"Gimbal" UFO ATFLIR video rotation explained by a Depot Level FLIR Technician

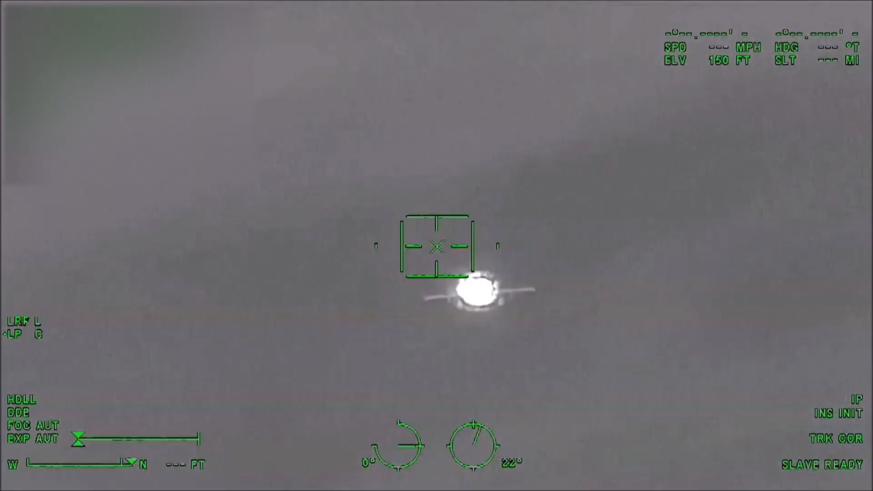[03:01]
this video I recorded of an FAA 18 moving away from me the heat signature from the jet makes a peculiar
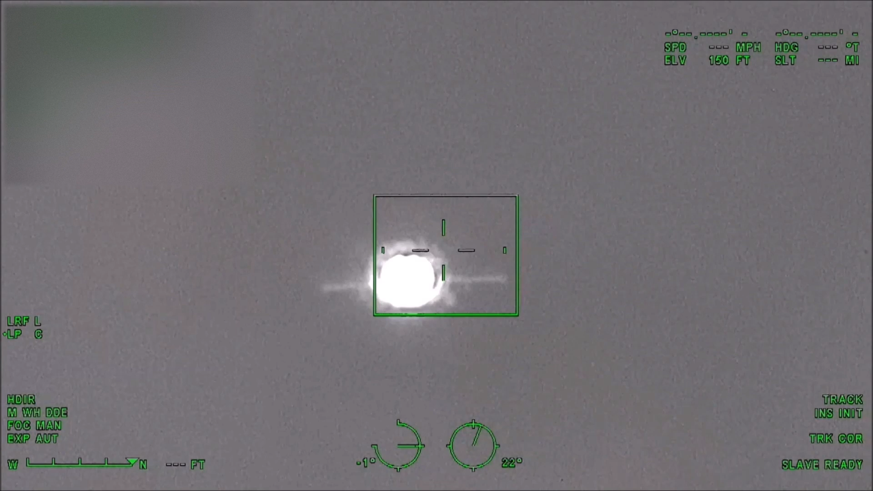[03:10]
pulsing and a sharp spiking some people refer to this as glaring or flaring
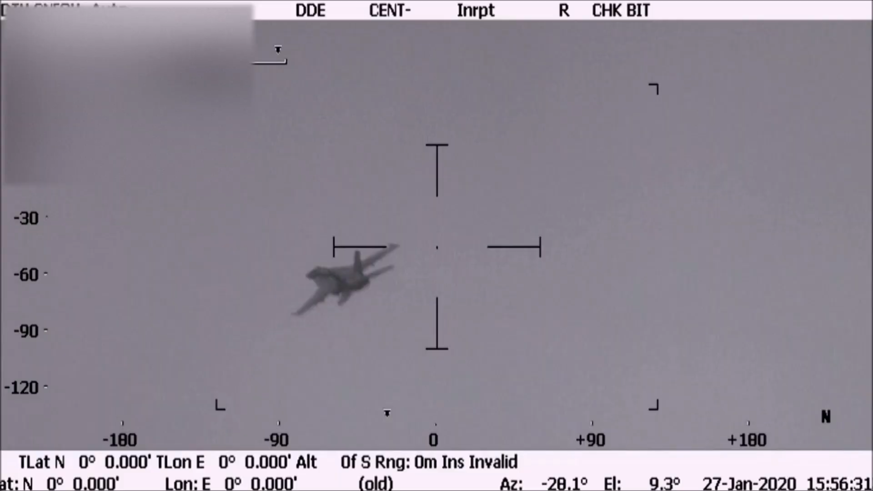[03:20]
here's another video of an FAA 18
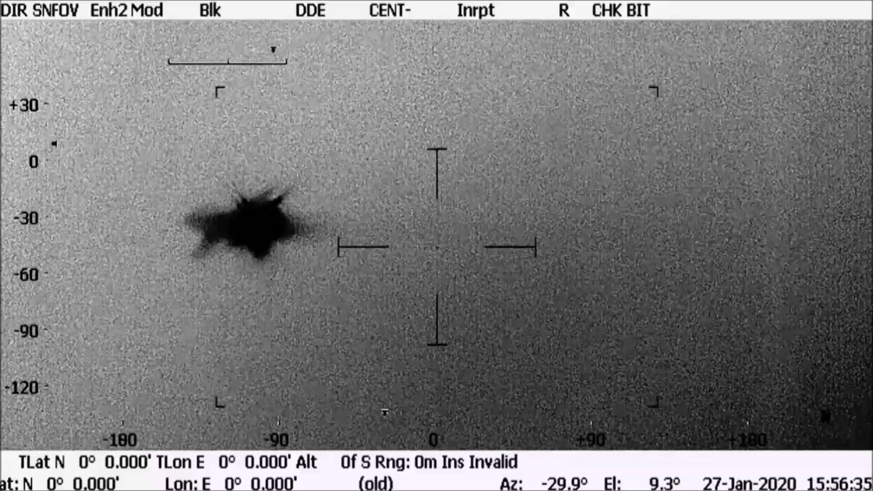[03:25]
this time it's banking you can see the heat signature change as well as the
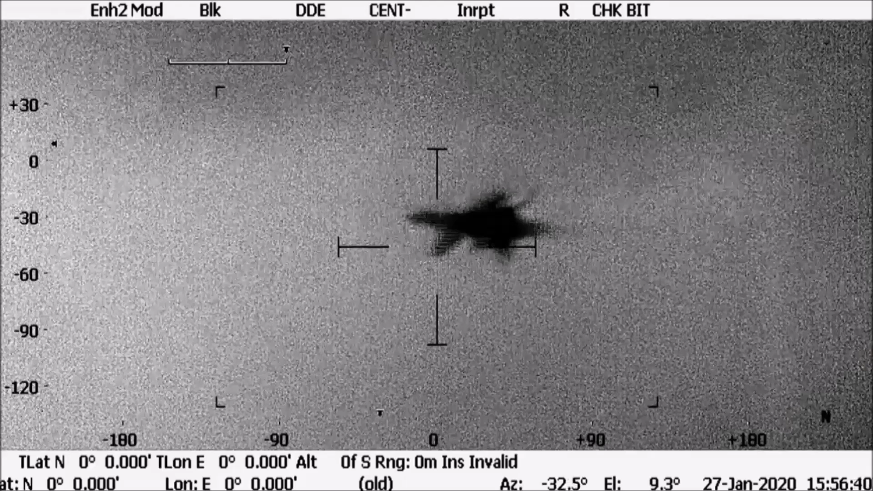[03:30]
jet changing itself after comparing these videos to the gimbal video I
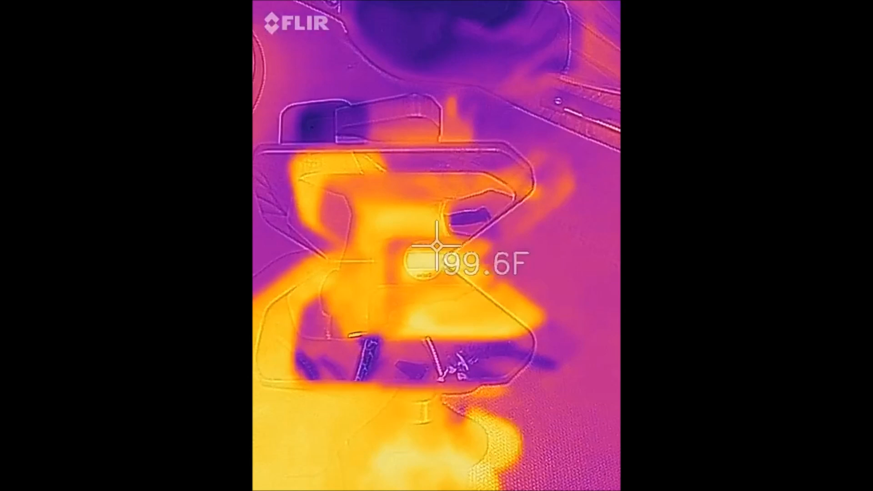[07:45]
On screen: spot 99.6°F
okay now let's take a look at the same infrared mirror okay now let's take a look at the same infrared mirrors with the FLIR 1 camera